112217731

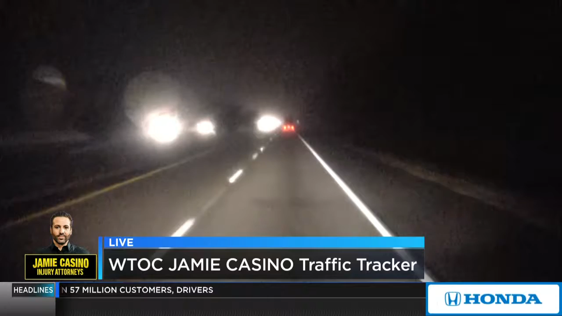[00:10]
traffic looks fine but the fog is definitely out in about this morning so be careful as we've been mentioning all morning long here we'll go to our maps and show you again like i said the fog is